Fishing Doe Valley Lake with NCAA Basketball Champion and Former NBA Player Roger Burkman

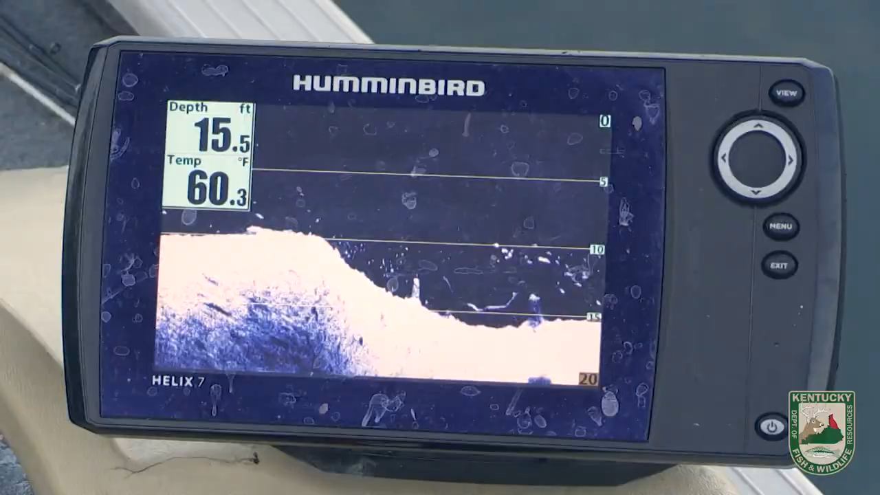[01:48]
On screen: depth 15.5 ft, water 60.3°F
I was looking at your graph. Those fish look like a lot of them were sitting in that six eight foot range.